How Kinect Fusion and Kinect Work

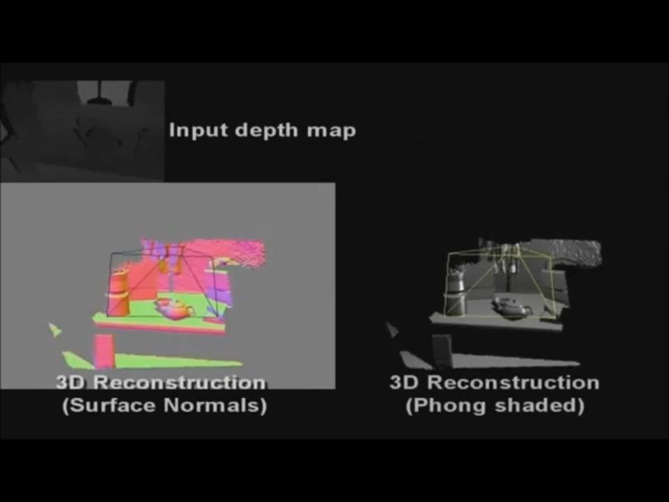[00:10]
The system generates 3D models with quality and speed that far surpass anything we've seen before, especially when you consider its cost.
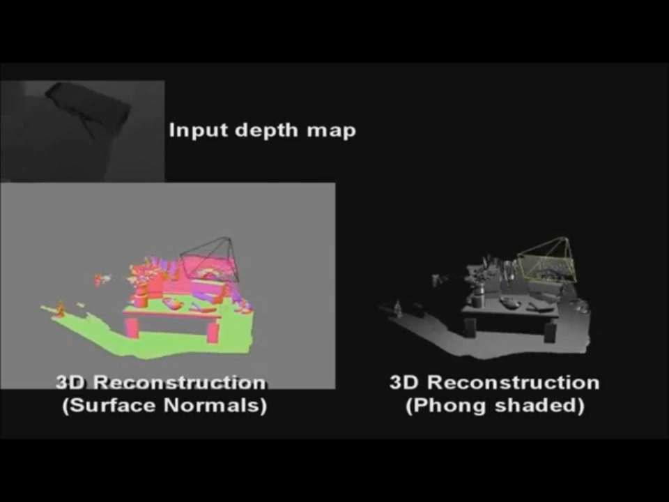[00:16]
In the time since this video started, a system that costs less than $1,000 will be able to generate the 3D model you see on the right of your screen. All it requires is a standard computer and NVIDIA graphics processor. The Connect camera itself can be bought for less than $100.
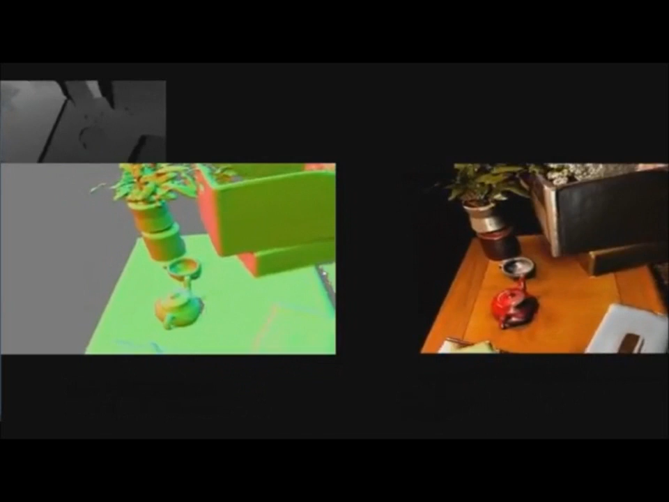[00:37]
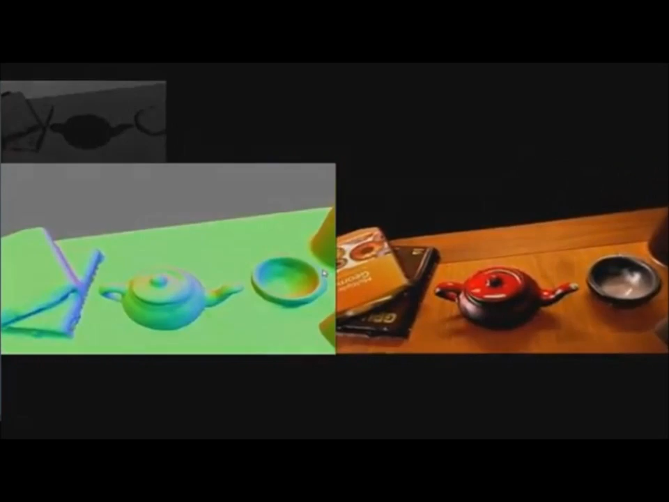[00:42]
In this scene, you'll see that the system can even be used as a cheap
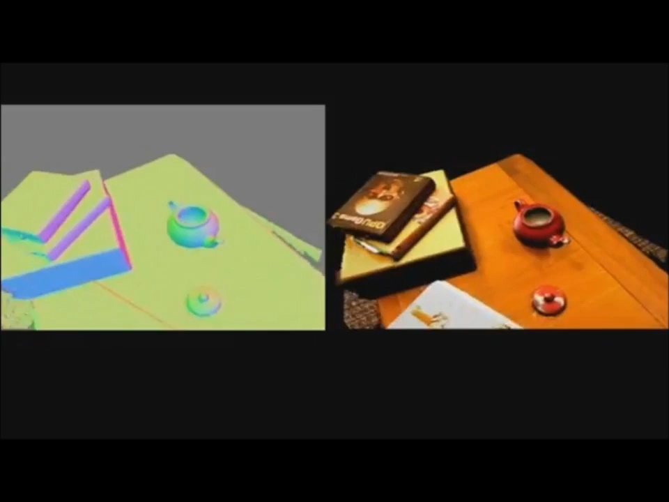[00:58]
object scanner by first scanning in the whole scene and then moving the object that you want to separate from the rest of the model.
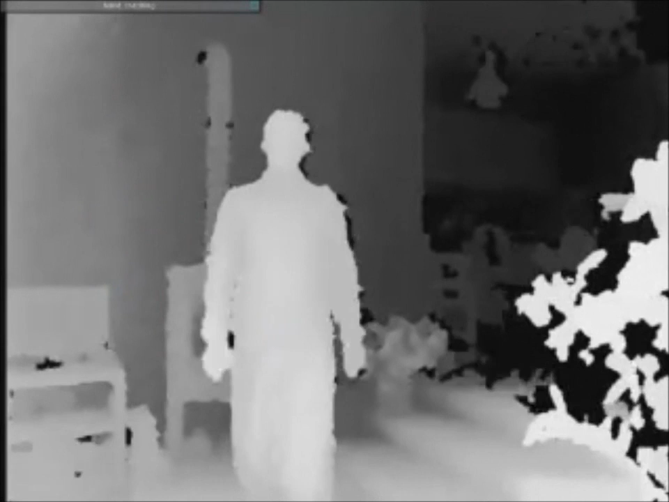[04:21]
The next step that Kinect Fusion takes is to map the current depth map, which is also called the current frame, with the most current model.